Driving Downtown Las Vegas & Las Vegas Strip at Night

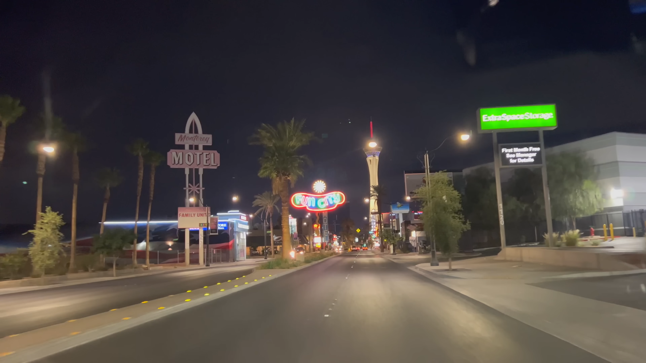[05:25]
It's debatable whether the Strat itself is within the Las Vegas Strip or not, but I still consider it part of the Strip since it's a big casino. Another wedding chapel here. There's a sign here, it says, "Welcome to Las Vegas, drive safely."
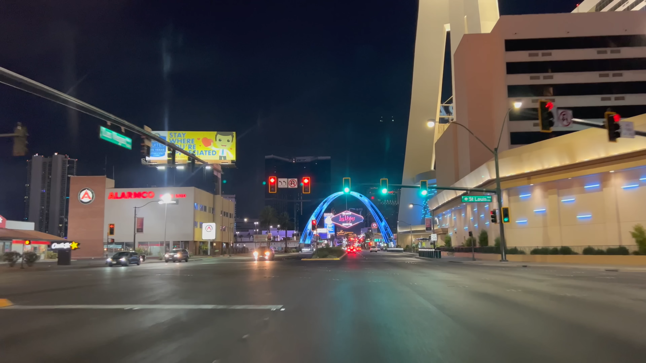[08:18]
And this sign here is right within the boundaries of the Strat, as you can see.
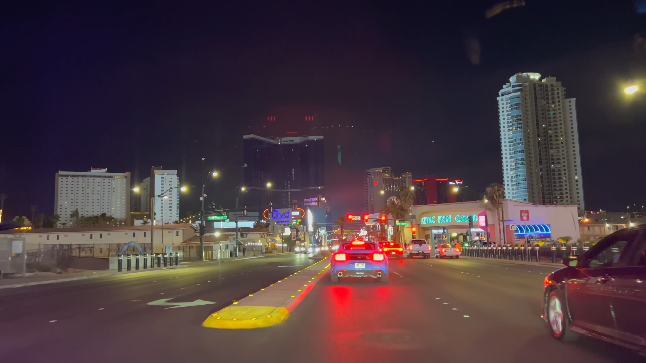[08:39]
There's a smaller casino, the Aztec Inn Casino. The biggest one after here is the Sahara Casino, saying the Strip starts here. Usually when people define the Strip, it's either to the Sahara Casino or to the Strat here. The Strat actually offers a observation deck that's pretty nice to go up and look.